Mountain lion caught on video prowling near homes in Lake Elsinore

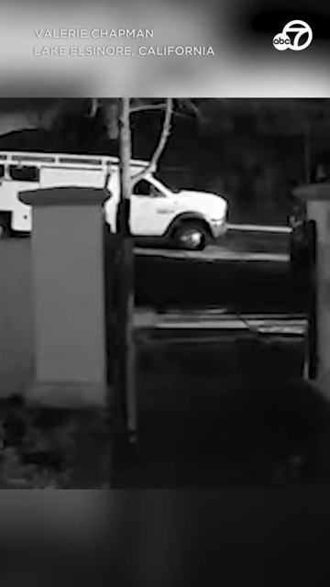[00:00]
Some folks in Lake Elsinore are now on the lookout after a mountain lion was spotted roaming outside of homes. Take a look. Surveillance video from Thursday shows the cougar walking along McVicker Canyon Park Road.